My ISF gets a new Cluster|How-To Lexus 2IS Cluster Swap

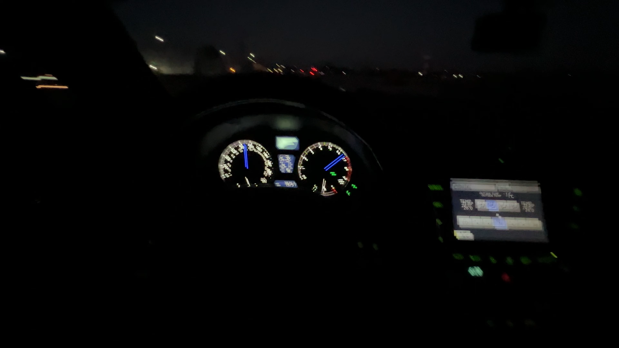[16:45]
Don't worry, I know the garage door's closed. But there's vents in the back for when I want to leave it closed and the car's warming up.
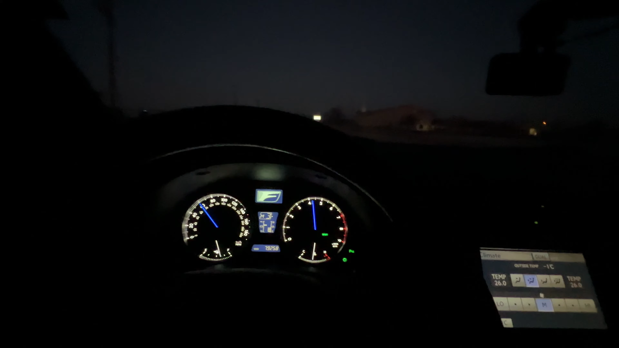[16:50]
Don't worry about my safety. This is definitely it. I'm about to go get a couple pulls for y'all in Mexico. I'm going to drive to Mexico real quick and then let y'all see. So, this is the cluster that's supposed to come with the car. I don't know if it seemed like a big difference. What it is, I was missing out a little bit. And I was happy I was able to get this at no cost to me. Shout out Pedals and Metals Performance. And I will continue to work with them in the near future.